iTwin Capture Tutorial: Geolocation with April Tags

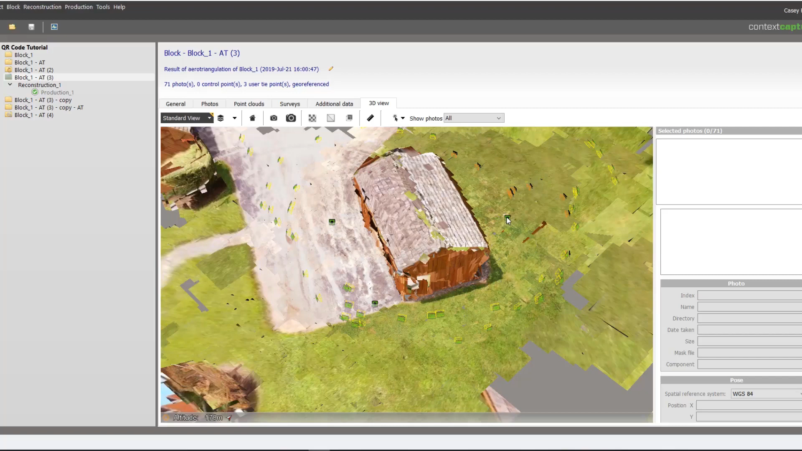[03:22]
We can also go to our surveys tab and we can see that they were accurately located.